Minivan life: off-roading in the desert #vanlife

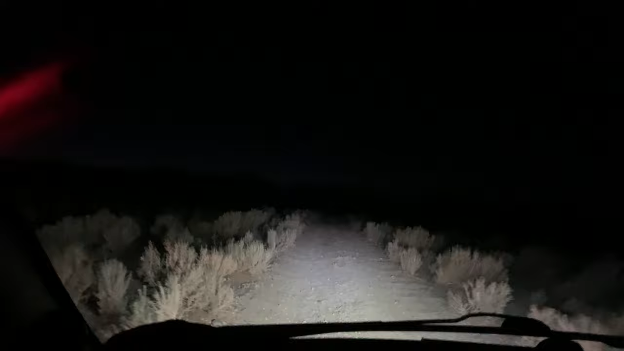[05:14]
on our way up to the nude bowl right now finally got past that one section and i wasn't able to get up last time so that's an accomplishment it is rough out here they don't call me off-road minivan for nothing